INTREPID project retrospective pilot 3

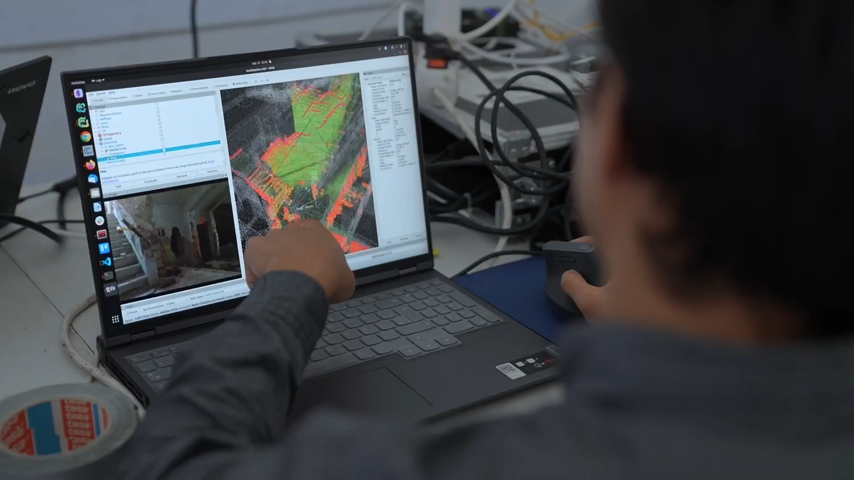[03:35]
thanks to the environment mapping module the users have an up-to-date view of the